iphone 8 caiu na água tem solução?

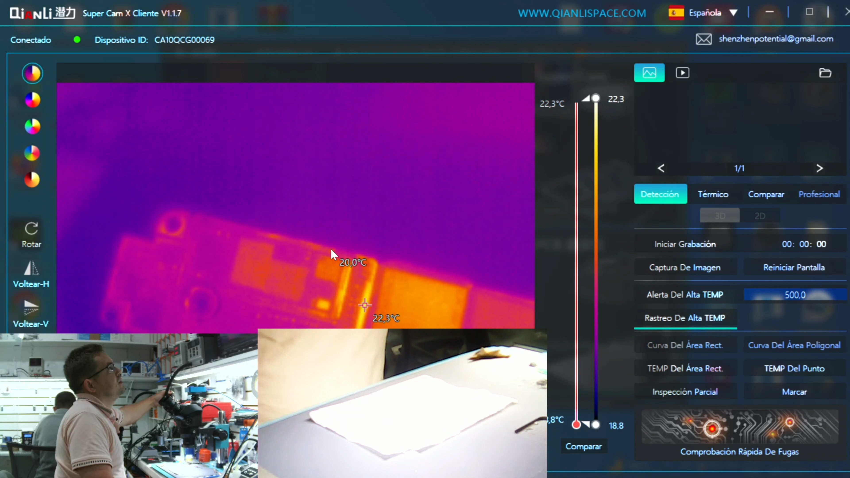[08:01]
On screen: scale top 22.3°C
Tem um componente aqui na pontinha aqui, ó. Deixa eu ver aqui, ó. Bem ali na pontinha aqui, assim, ó. Perto da NAND aqui, ó. Quer ver? Eu vou olhar do outro lado. Porque também pode ser do outro lado dentro da blindagem também. Bem na pontinha.
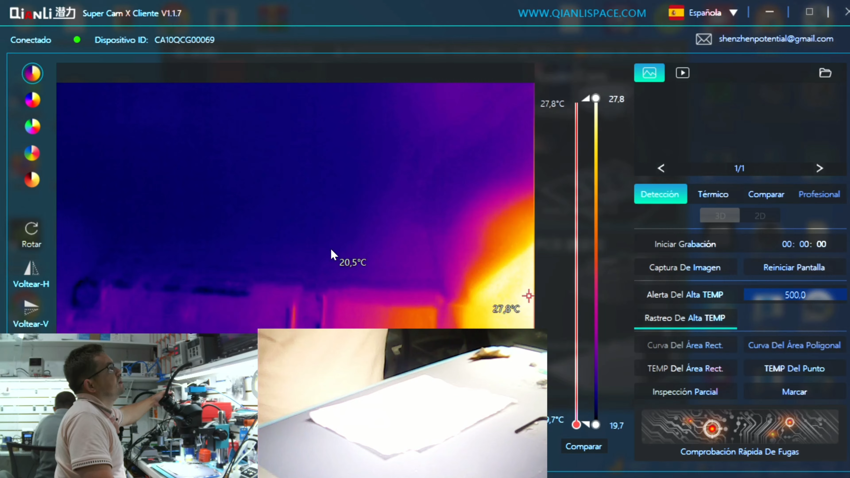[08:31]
On screen: spot 20.5°C, scale top 27.8°C
E agora eu vou levar a placa aqui para base. Bom, galera, olha só.